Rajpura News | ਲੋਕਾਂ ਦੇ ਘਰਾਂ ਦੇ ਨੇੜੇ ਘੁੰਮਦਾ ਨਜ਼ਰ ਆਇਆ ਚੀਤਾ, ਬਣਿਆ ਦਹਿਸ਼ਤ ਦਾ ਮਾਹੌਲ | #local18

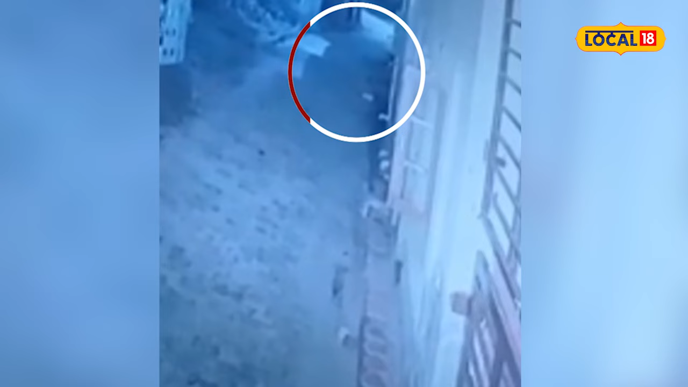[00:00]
राजपुरा दे नाल लगदे एक पिंड दे खेता दे वीच कुछ दिन पहला चिता नजर आया सी, जिस्तो बाद जंगलात विपागवलों थे पिंजरा लगा दिता गया सी,